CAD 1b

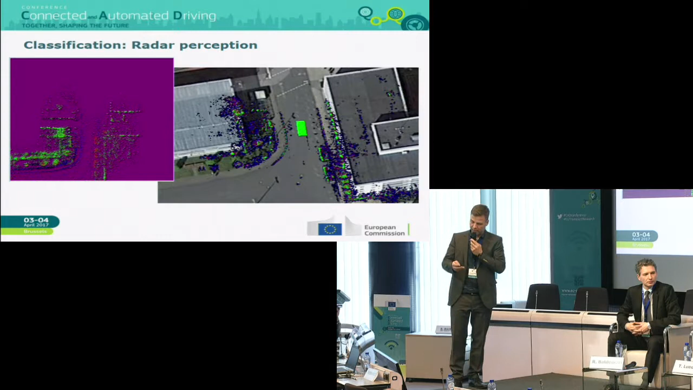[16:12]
So typical classification of some obstacles in the pass. So then the solution for the moment is that the camera picture, for example,